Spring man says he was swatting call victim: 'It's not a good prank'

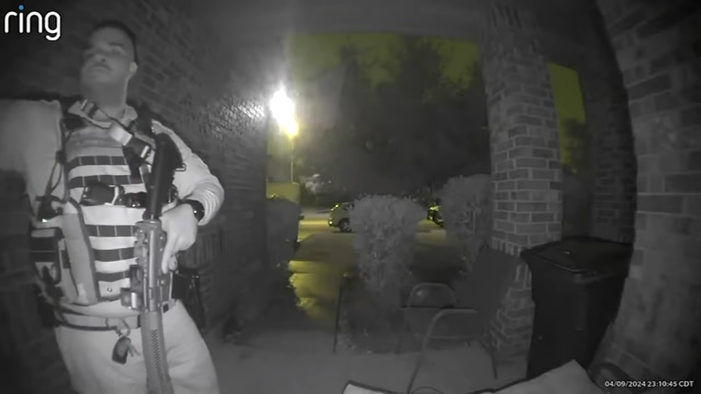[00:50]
when I get to the door I see a bright shiny light outside of my door but I can't see anybody when I look through the blinds what we can see on Taylor's doorbell video is law enforcement in tactical gear armed with weapons Taylor says he opened